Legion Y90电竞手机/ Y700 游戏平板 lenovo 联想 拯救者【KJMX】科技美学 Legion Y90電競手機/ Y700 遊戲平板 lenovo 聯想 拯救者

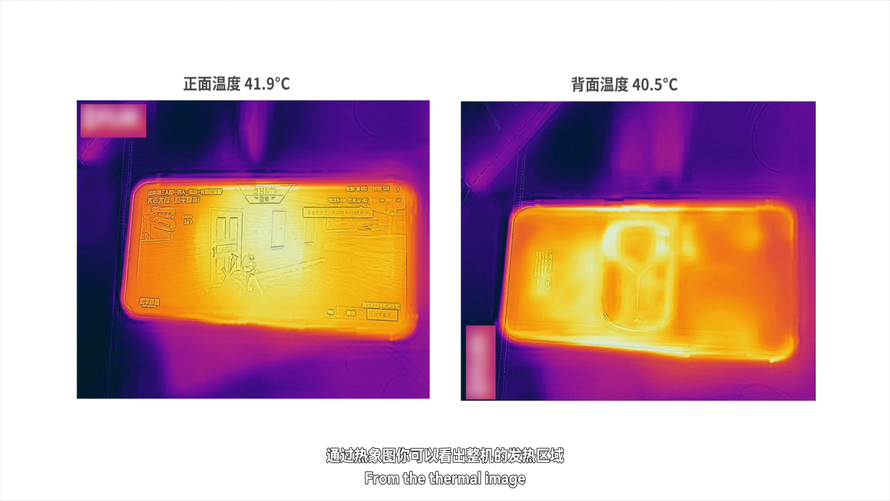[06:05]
5耗电16%通过热像图你可以看出整机的发热区域主要集中在居中位置的屏幕以及背面的风扇
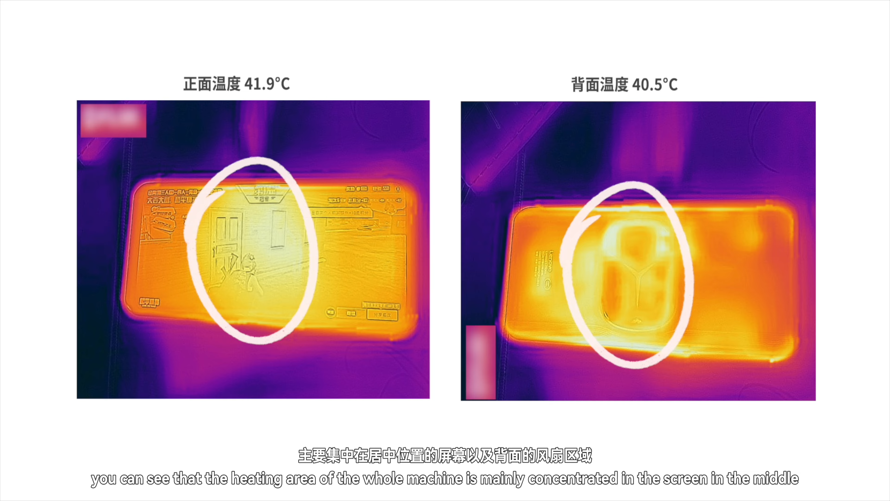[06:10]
区域双手握持的区域发热区域是比较少的第二轮测试我们选择
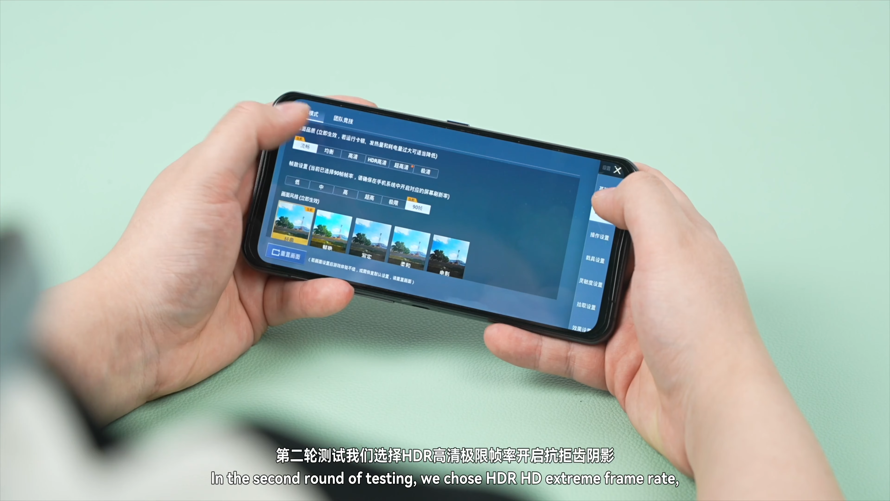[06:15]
HDR高清极限帧率开启抗锯齿阴影试完30分钟游戏帧率是59.
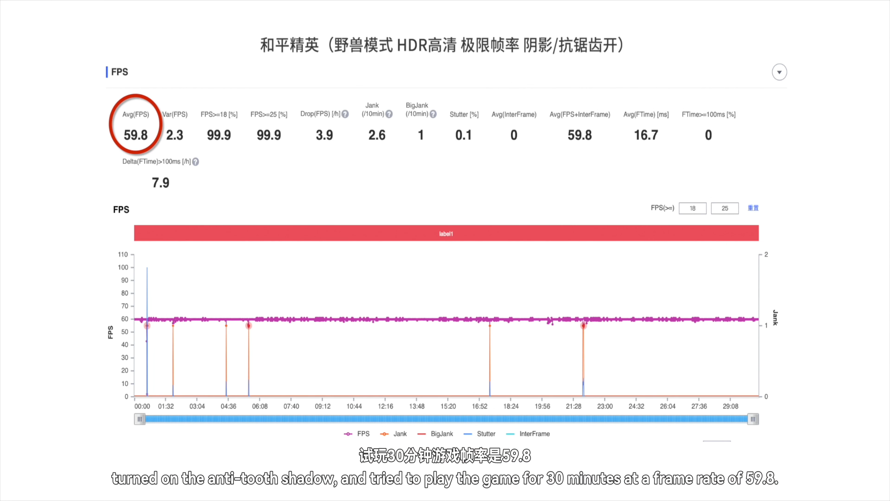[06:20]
8结束之后正面38.6度背面38.
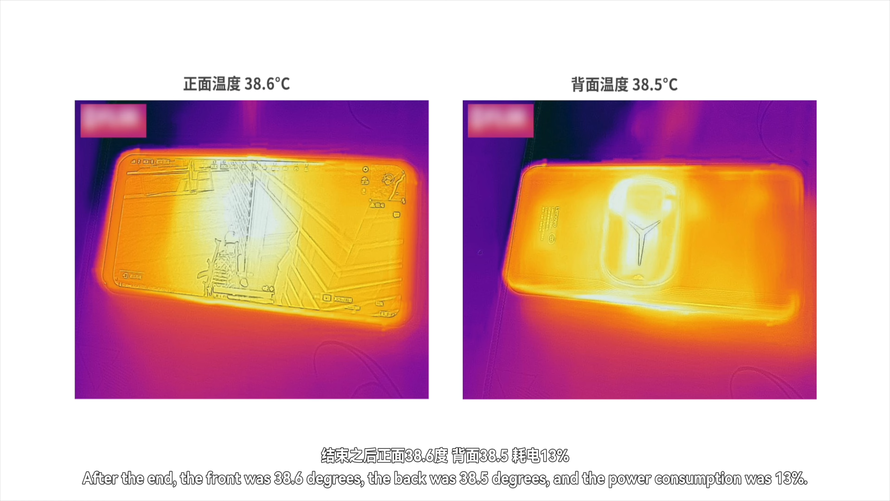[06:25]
5耗电13%看起来不同的设置对于整机的功耗以及发热还是有明显影响的吃鸡的玩家可以根据上边的结果来进行参考再来看
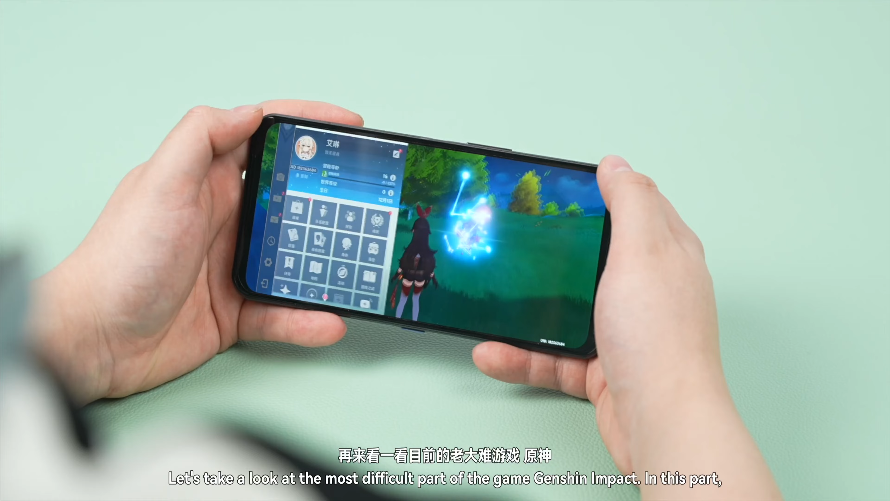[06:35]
一看目前的老大男游戏原神这部分我们选择高画质60帧试完30分钟可以看到这部分测试平均帧率达到了58.
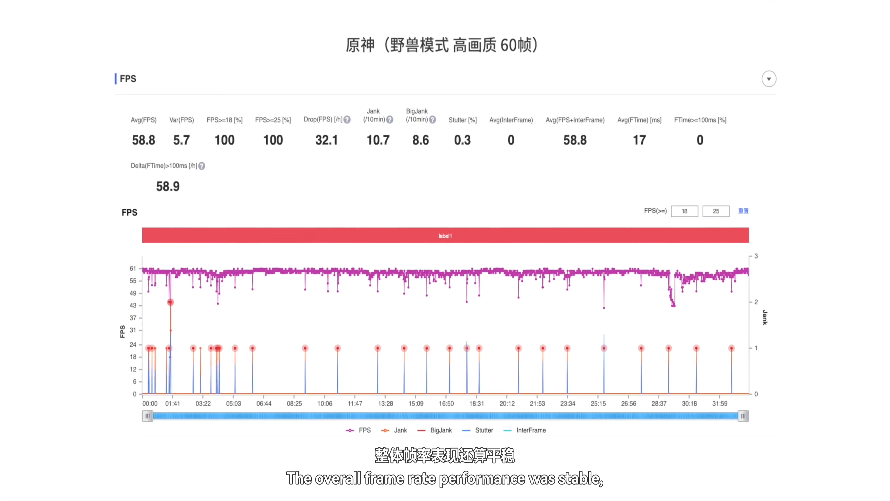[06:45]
8整体帧率表现还算平稳偶尔波动但相对来说也不错了结束之后设备正面温度47.
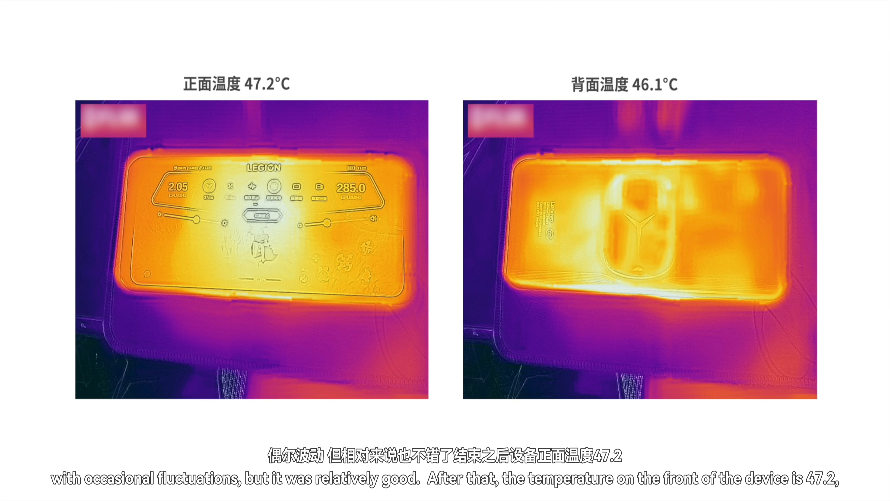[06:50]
2背面46.1耗电24%都算是目前的主流水准在长时间运行之后给我印象比较深的就是游戏的散热效果
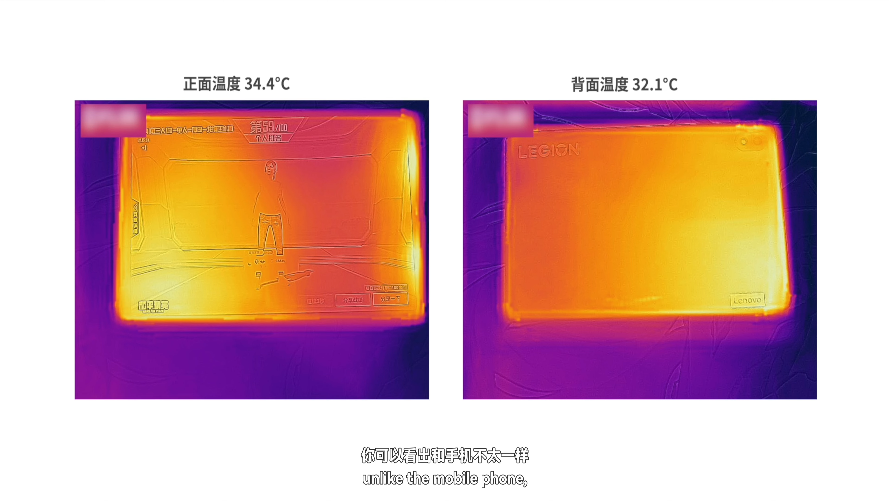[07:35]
手机不太一样平板的发热区域反而集中在了机身的两侧我们双手握持的时候就会感觉有些温热当然整体的温度相比较手机是低了不少
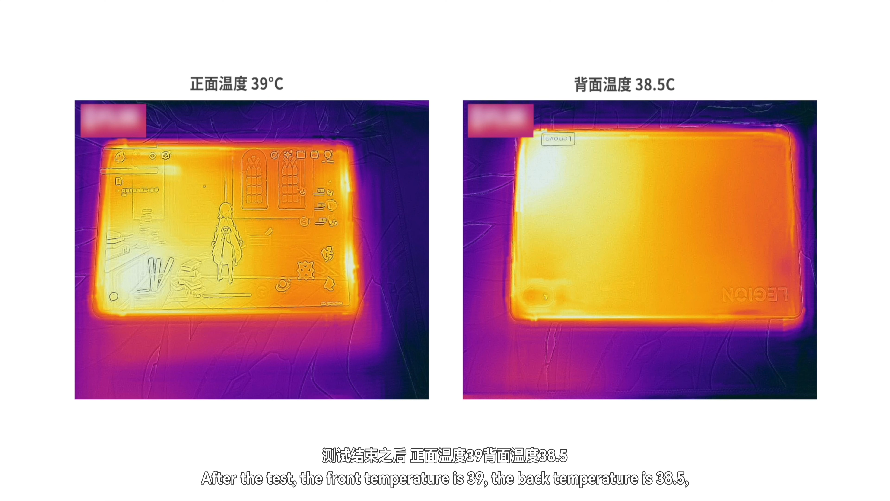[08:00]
5整体耗电16%可以看到虽然Y700是骁龙870的